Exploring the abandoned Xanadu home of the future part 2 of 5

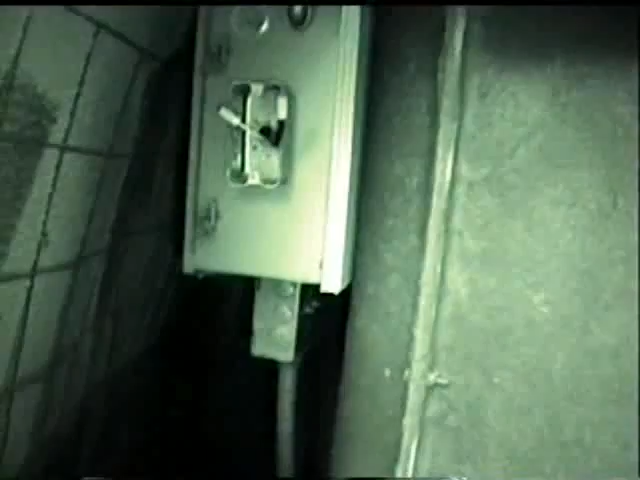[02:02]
this is the back that tub enclosure you can see some of the structure of the house
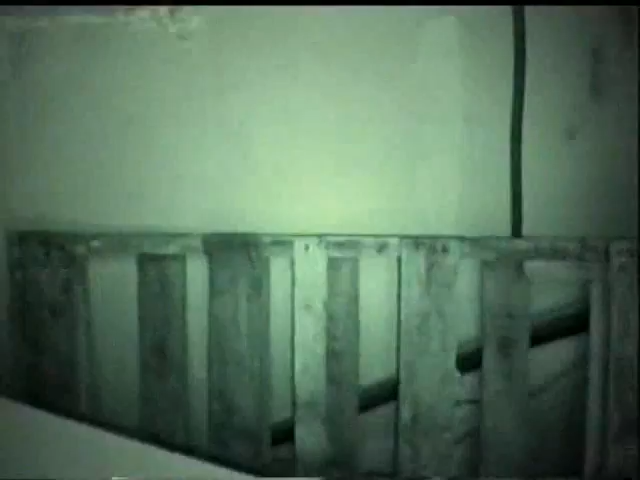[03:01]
some stucco supplies left over from when they were building
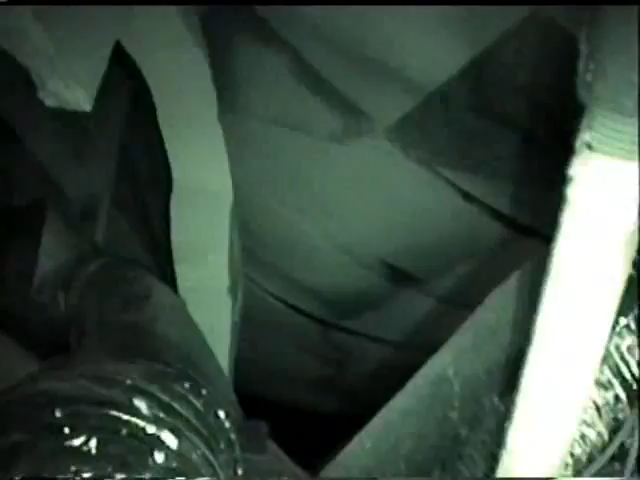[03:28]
you can see it just goes up almost to the second floor almost to the second floor some electronics
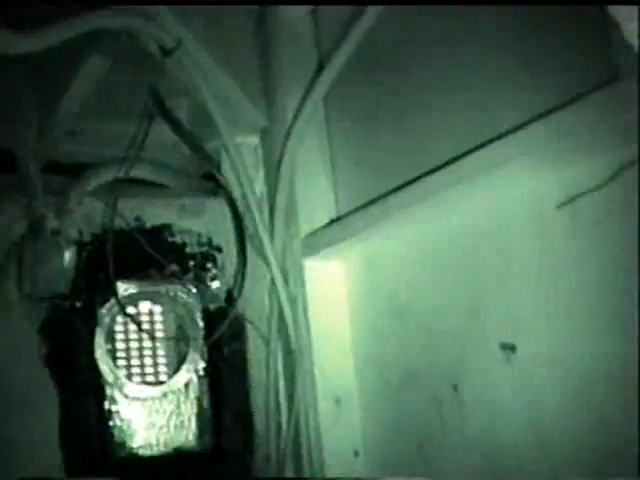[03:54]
you can almost see how the domes kind of just fitted together one on top of the other
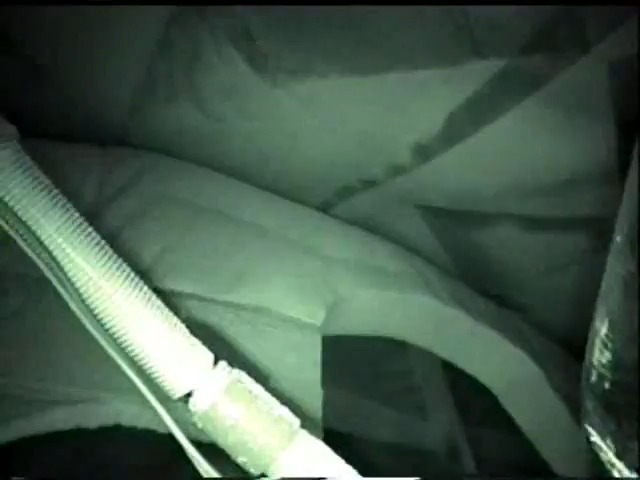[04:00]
and then here you've got conduit and things
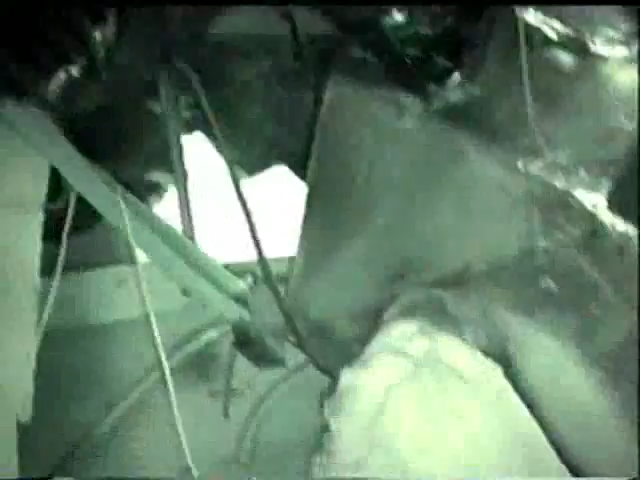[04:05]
there was some air conditioning equipment that somebody ripped out here so there's wires and
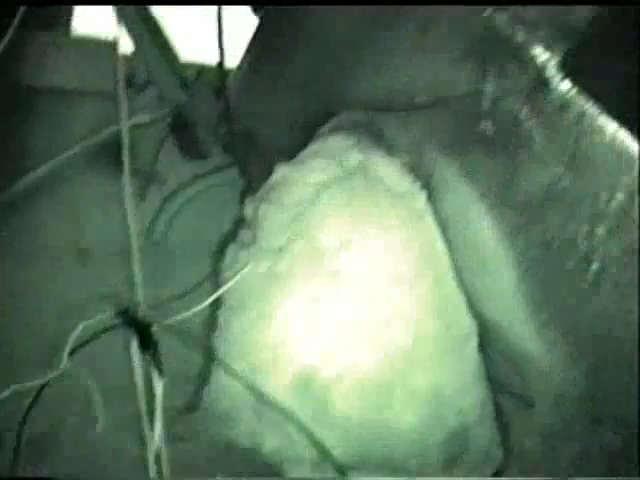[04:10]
there's some duck work everywhere there's a back side of the office dome
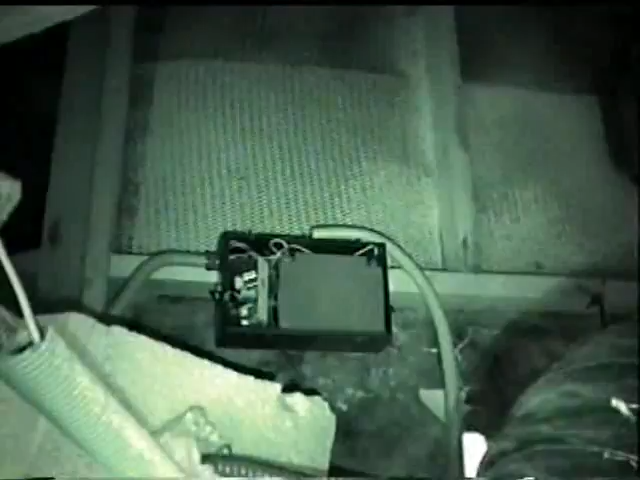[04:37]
some of the house electronics still in place
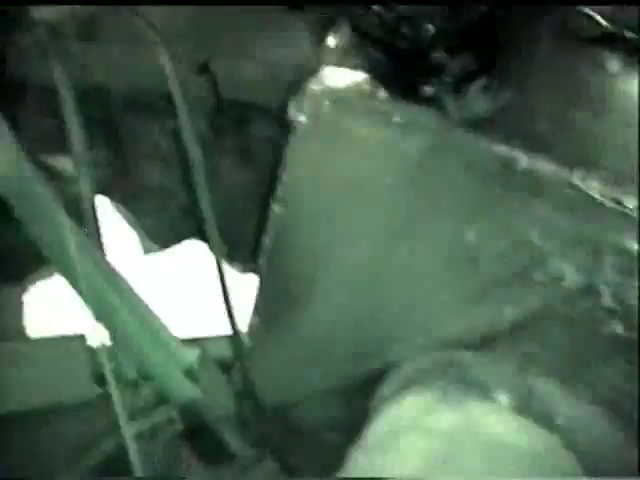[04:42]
but there's a place in here where you can actually see where somebody wrote some dimensions I don't know if it was workers or
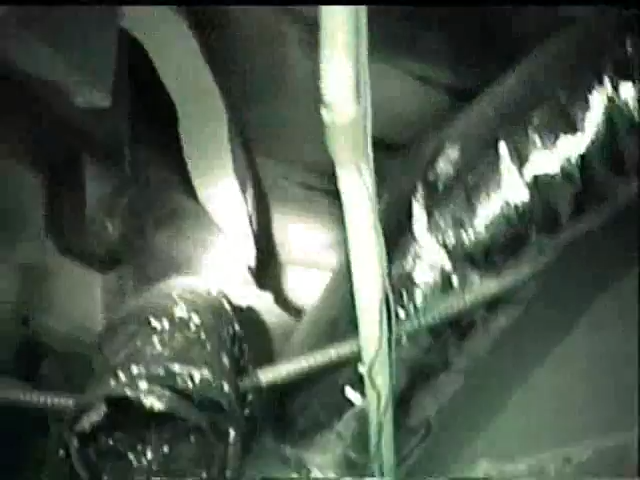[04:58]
I don't know if you can see where I'm shining my flashlight but that just goes all the way
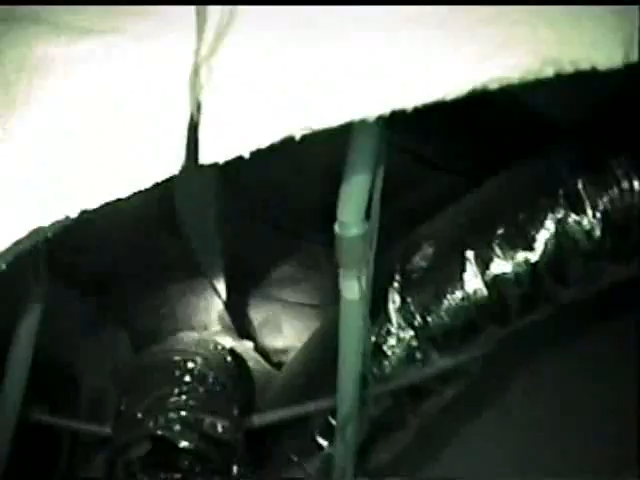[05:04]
to the upstairs you can literally crawl up there it's a nice little crawl space
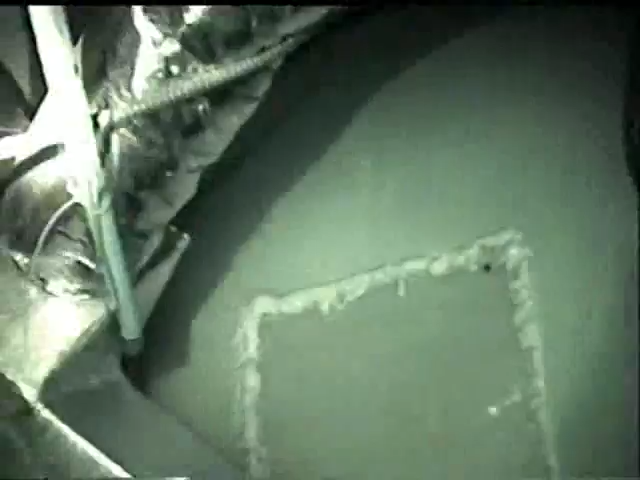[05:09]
full of duck work pipes and what not
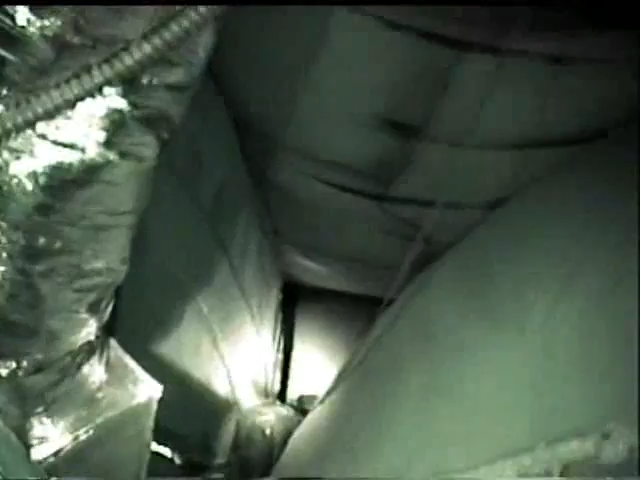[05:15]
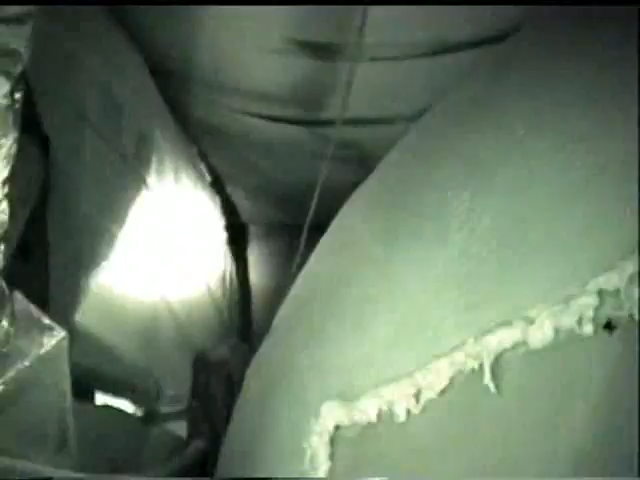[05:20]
and this is the main dome bubble that you're looking at here and this is the office bubble
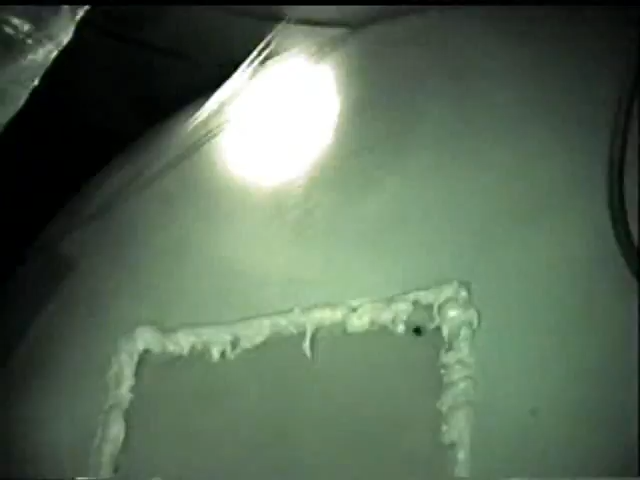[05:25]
and there's another one just sitting on top of it